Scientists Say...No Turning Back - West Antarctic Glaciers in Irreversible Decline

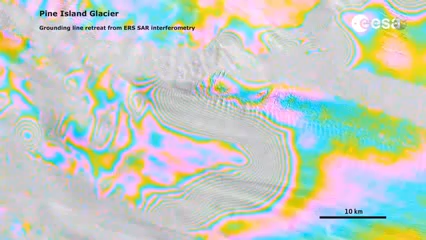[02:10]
In all the glaciers they studied, grounding lines were rapidly retreating away from the sea.
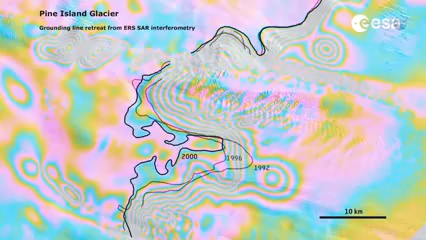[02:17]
In this sector, we are seeing retreat rates that we don't see anywhere else on Earth, Rinault says.